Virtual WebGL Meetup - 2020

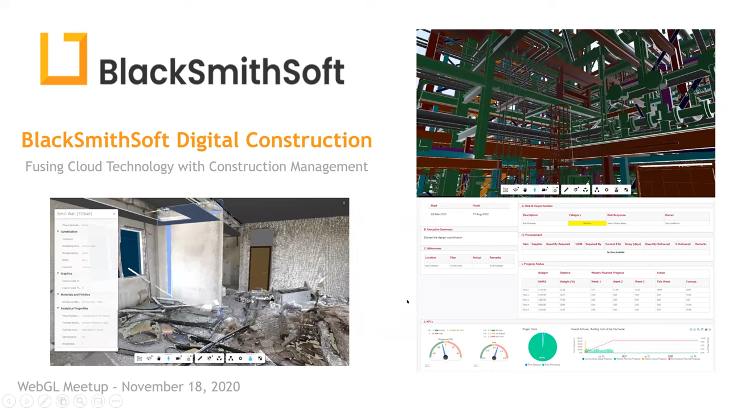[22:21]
Okay. So my name is Rami Santina. I'm going to talk about construction. So let me first start by reducing this one here. Okay.
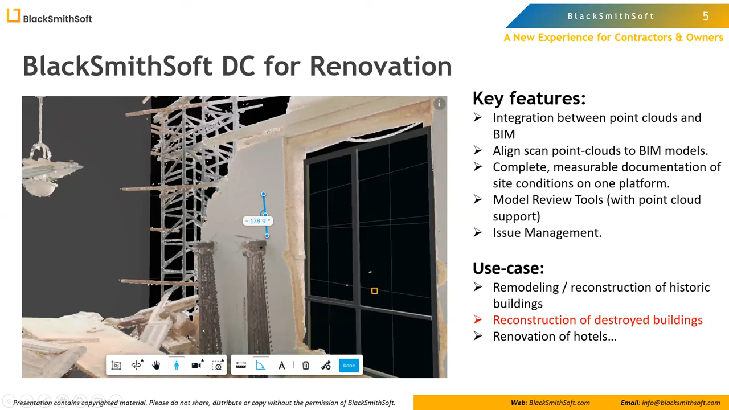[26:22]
So it's about to fall. So it's not safe because also the engineers cannot go on top here on the floor because this building is about to fall. So you can do your study from anywhere, like on the cloud,
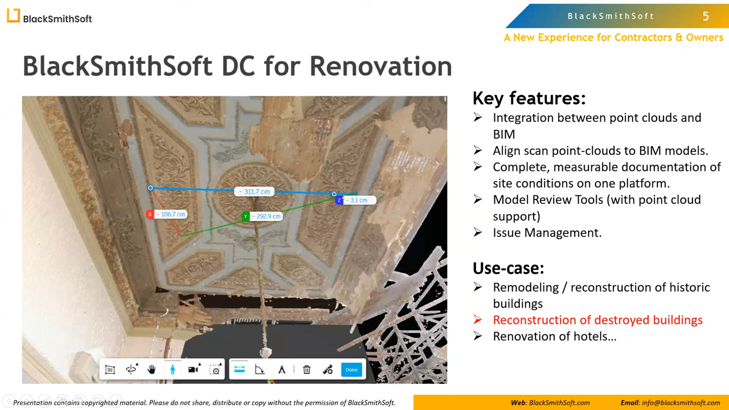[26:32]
and take exact measurements to identify all the elements needed for change. I'm going to show a use case. I'm going to show it in the demo as well. It's rebuilding after the Beirut blast on August 4th.
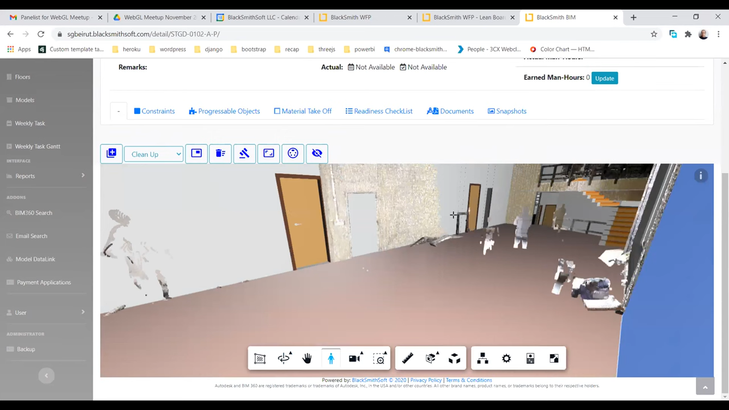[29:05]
So if I go inside the 3D model, I can navigate. I can see the point cloud, which is the laser scan on top aligned with the BIM model. And I can see, like, for this case, they're using it before actually starting the reconstruction.
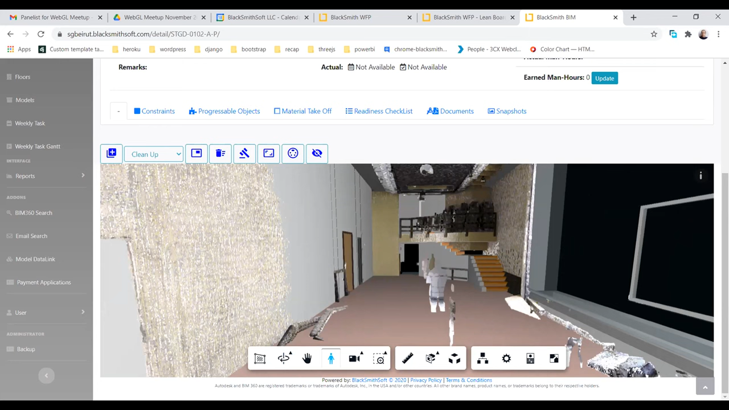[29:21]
And they already see the benefit of it because the BIM model that they have is not up to date.
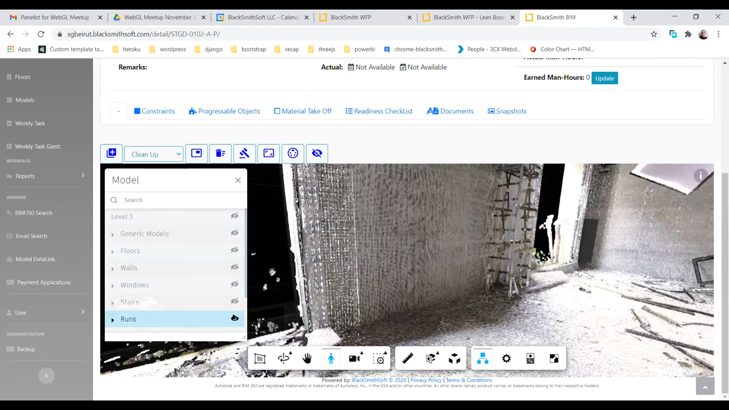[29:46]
objects and show you only the point cloud. So what you have here, you can take measurements. For example, if, okay, this is a procurement of Windows. So I'm going to take a measurement of the window.
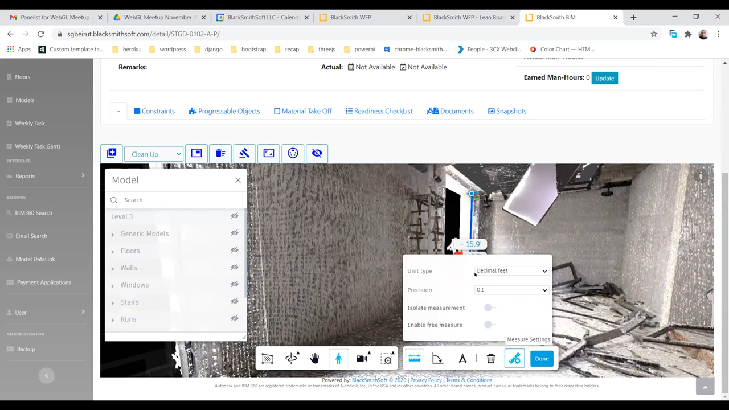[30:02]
And I don't understand decimal feet. So I'm going to switch it to meters. I can see exactly how much distance it is.
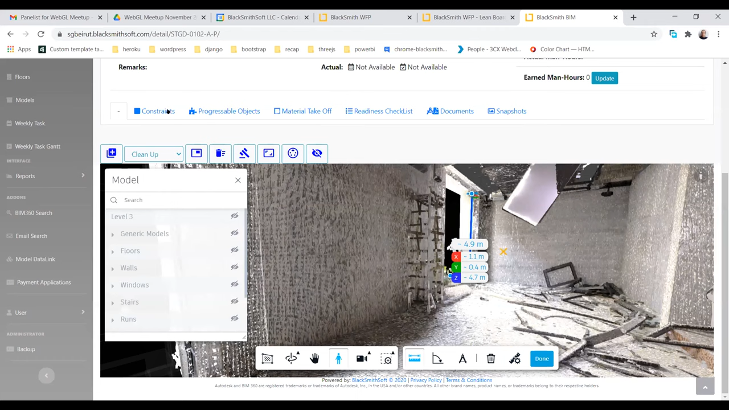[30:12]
And I can verify it with my progressable objects, which are automatically linked to the 3D models.
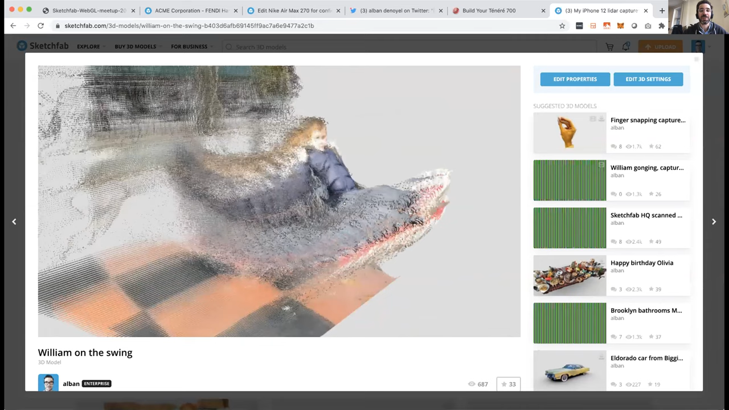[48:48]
animated content and so this is my son on a swing and so here I posed the model just to show you so this succession of point clouds all displayed together one point cloud per frame
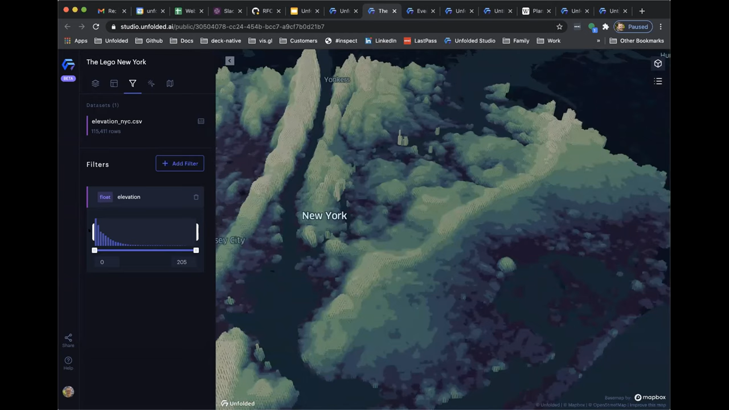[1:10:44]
elevations and here we have real-time filtering and I don't know how fast it comes across in it's a really good frame rate so you have this possibility to filter and cross filter data